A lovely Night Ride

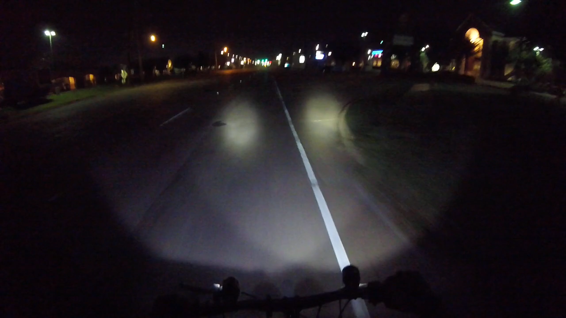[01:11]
For a bicycle, man. Now you can move it while you're riding. It got three different stages. It go a dim stage, got the flash. Once again, man, look both ways.
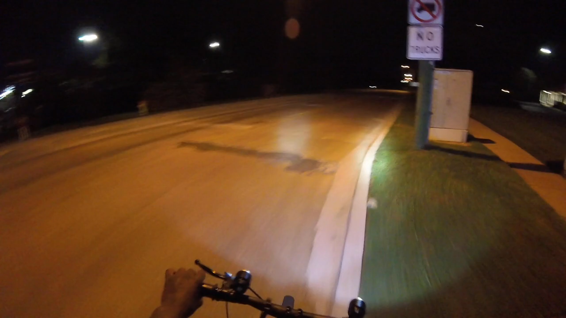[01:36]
Even though your light green, you know they'll still run that red light.
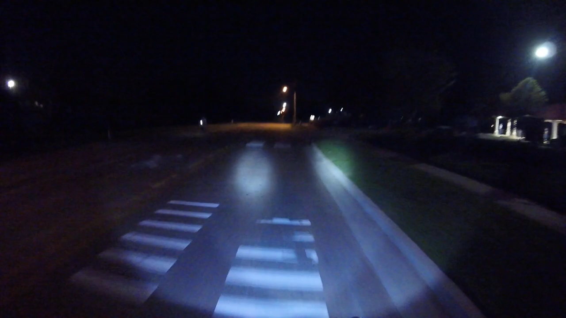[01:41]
They got a speed though meter up here. Might be turned off. They got it unplugged. Nope, there it go. 24, man, I'm just cruising.
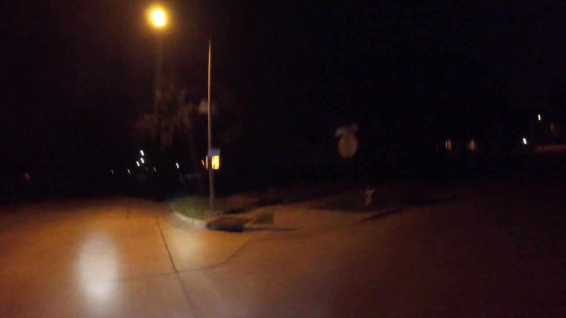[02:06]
23, I'm just cruising. Yeah.
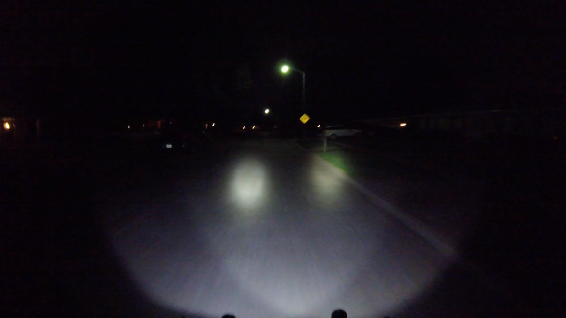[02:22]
They got a lot of speed bumps in this neighborhood too.
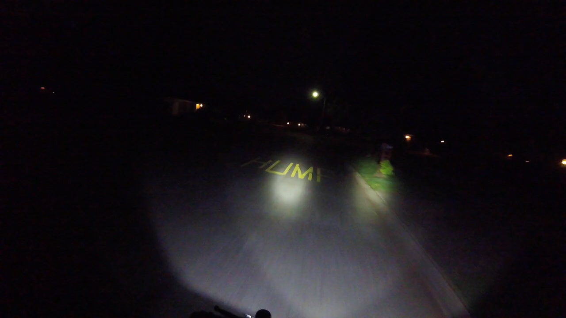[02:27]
I know where all of them at.
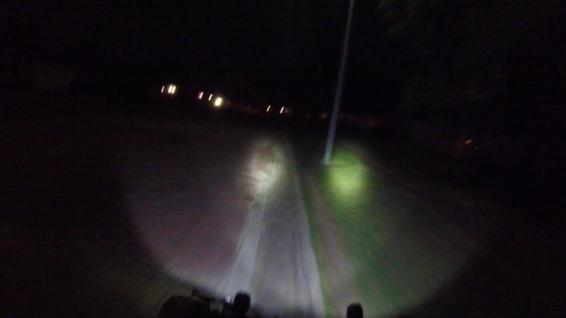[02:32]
I like to go around them.
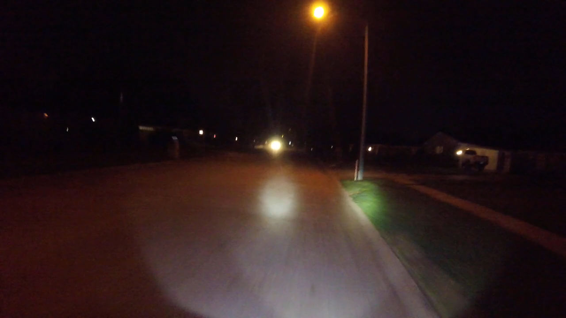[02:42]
I don't know what that car doing. I'm not trying to find out either. Speed bump. Go